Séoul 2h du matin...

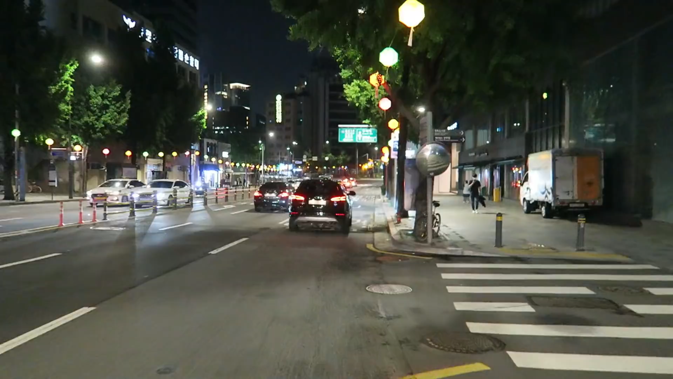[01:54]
c'était pas prévu dans mon plan mais vu que c'est juste à côté là, je vais voir si je peux y aller vite fait vous voyez tout ce que ça, l'entère est illuminée là ça mène au temple Jogesa que je vous ai montré dans la dernière vidéo et avec l'anniversaire de Bouddhalla, tout va être éclairé normalement ça doit être magnifique bon ben déjà,
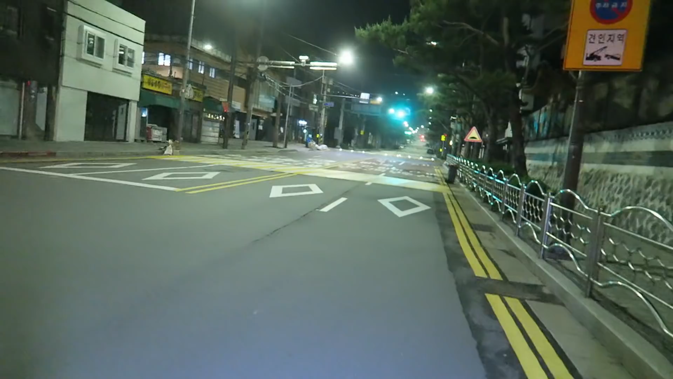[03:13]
c'est pas un quartier super animé la nuit mais quand même, normalement quand même, un peu plus que ça quoi là regarde, désert j'ai vraiment là, t'as assez houle pour toi tout seul, c'est incroyable c'est vraiment trop bien trop trop bien regardez, vous vous rappelez de cette rue ?
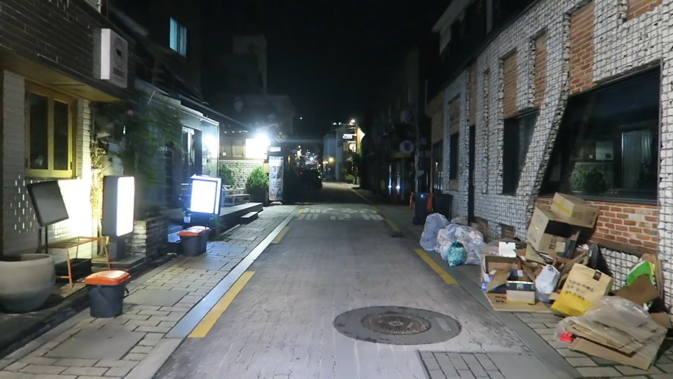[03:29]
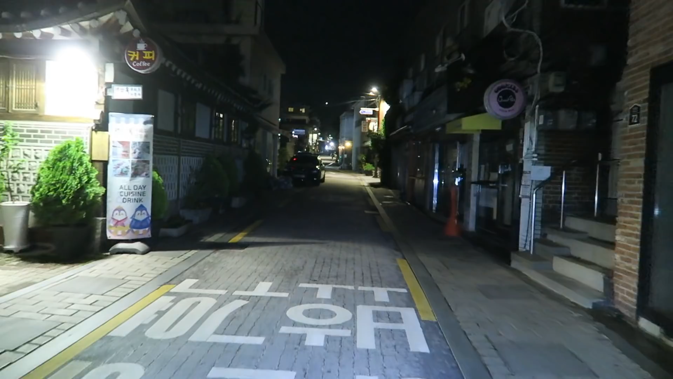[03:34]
y'a pas un chat trop bien de se balader comme ça
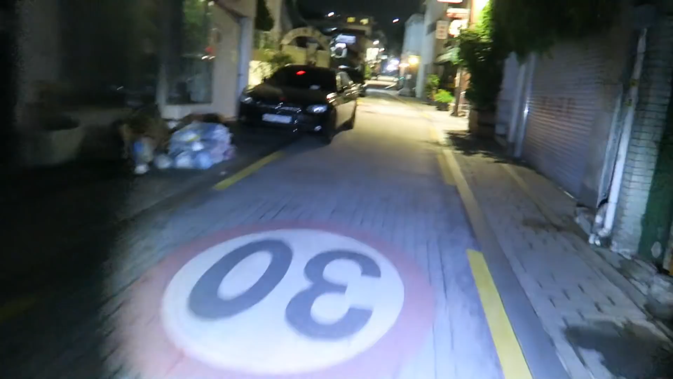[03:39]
alors attention, on arrive dans la rue touristique c'est la rue principale de Buchon avec les Hanok de chaque côté
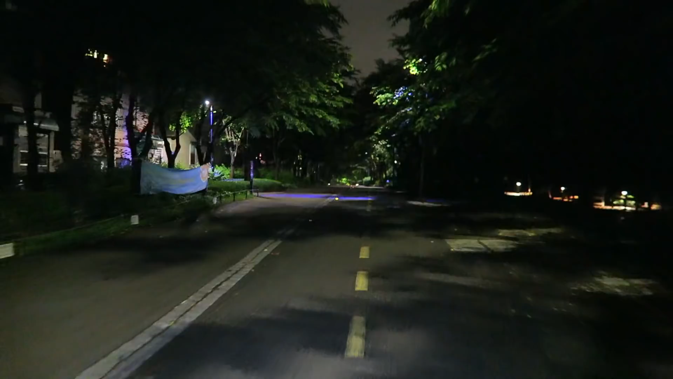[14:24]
c'est trop bien je viens de découvrir une piste cyclable qui traverse une bonne partie de Séoul